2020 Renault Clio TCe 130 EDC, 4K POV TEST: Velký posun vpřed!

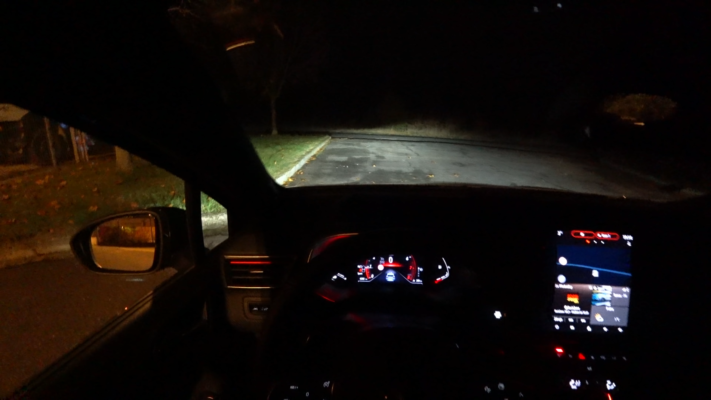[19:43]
že automatika dálkových světel je pořád zapnutá Ale když třeba přes den vjedu do tunelu Tak se ta automatika neaktivuje Aktivuje se až takhle v noci Nevím, jestli to úplně něčemu pomůže V tunelu by se stejně asi dálkové světla nerozsvítily Ale tak Všiml jsem si toho, tak to říkám
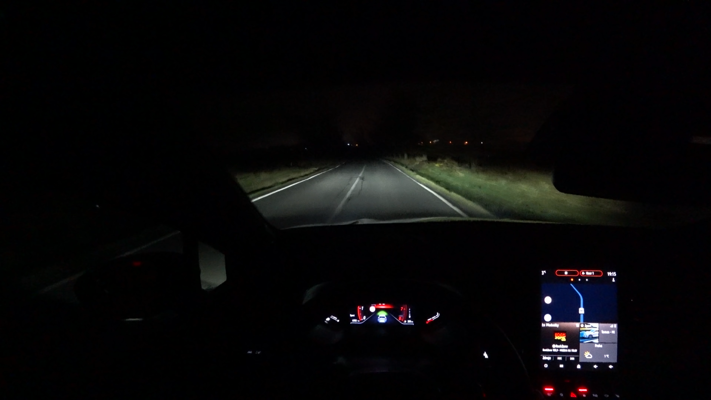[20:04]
Tak teď svítí dálková světla, jak rychle zareaguje automatika Takhle rychle A takhle svítí potkávací, takhle svítí dálková světla Zajedu na klasické místo, ať je dobře vidět rozdíl Támhle za zatáčku vidím nějaké auto, tak skvělně kdy ho uvidí světla